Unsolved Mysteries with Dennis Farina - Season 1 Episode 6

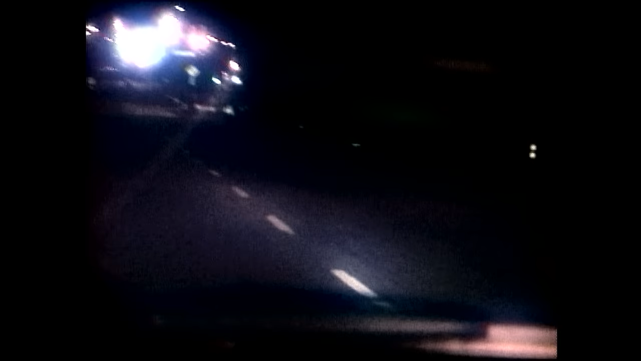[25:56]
Wendy then accepted his offer of a ride home.
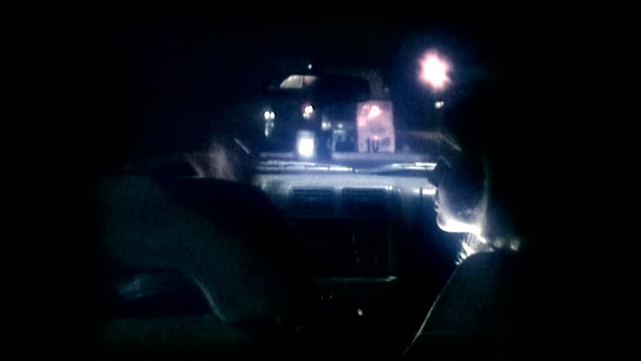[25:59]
On the way, Tommy said, he stopped for gas and a quart of oil.